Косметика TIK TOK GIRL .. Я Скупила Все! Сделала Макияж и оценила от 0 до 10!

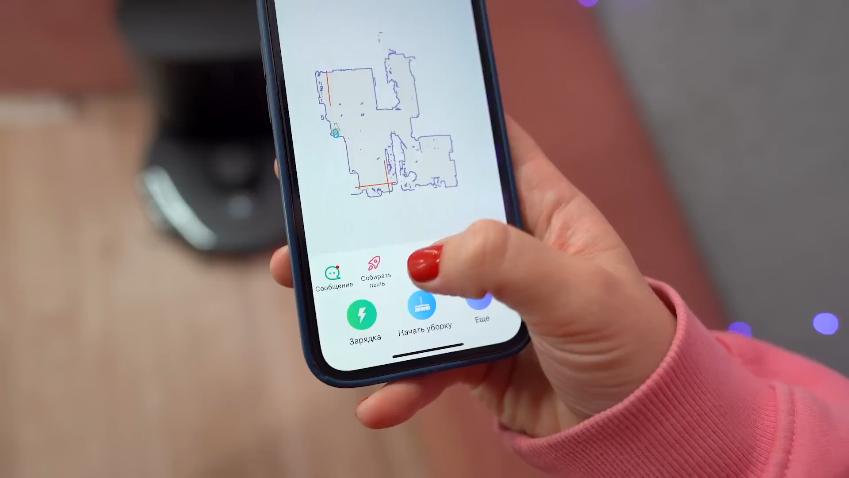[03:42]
Кстати, даже в этом Родми и в плюс отличился, так как у него есть возможность создать многоэтажную карту, то есть хранить несколько карт комнат в памяти и автоматически переключаться.